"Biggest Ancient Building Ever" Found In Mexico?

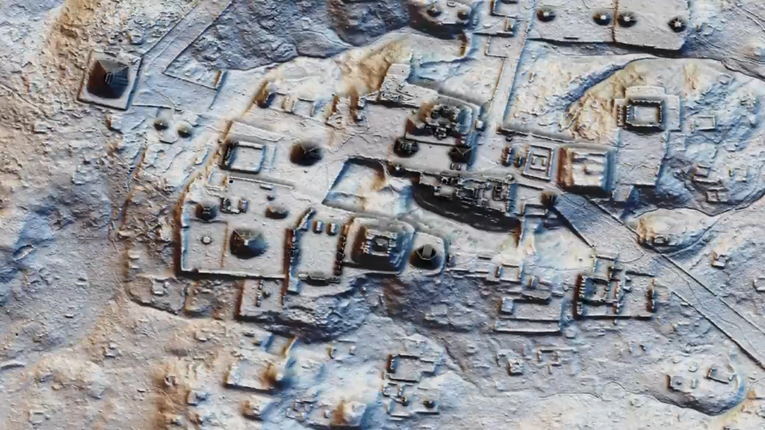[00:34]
We believe these often remarkably ingeniously laid-out settlements, now buried under millennia of strata,
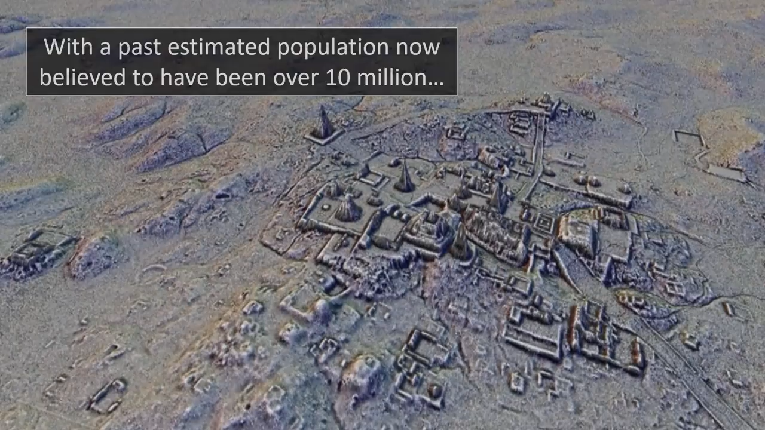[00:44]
were sometimes either partly re-inhabited leaving later relics, or simply have surviving sections piercing the ground strata, foliage, and tree levels.
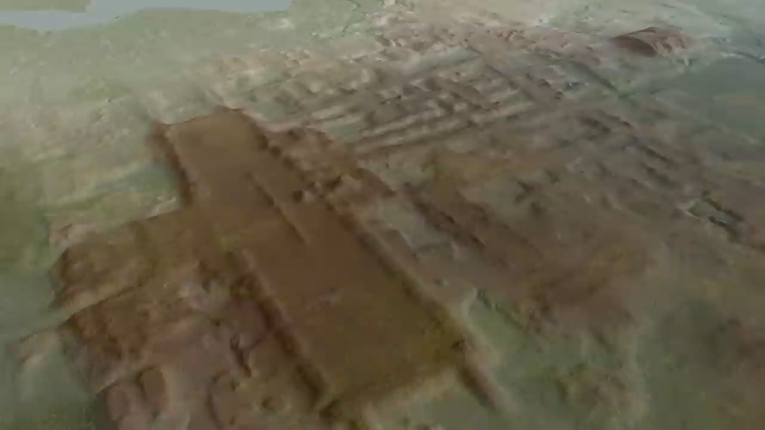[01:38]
Discovered to be over 4,500 feet long and 50 feet in height, the platform of its roof alone would have taken a stunning expanse of space, and the research being undertaken to understand yet another mega-metropolis which surrounded the structure,
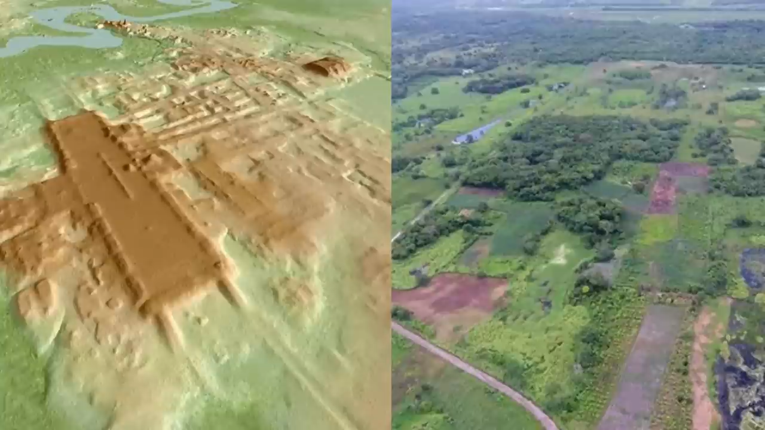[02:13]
A Guadar Phoenix is by far the most sprawling ruin, end quote. They continued, In fact, after three years of study, we have determined that it's by far the largest,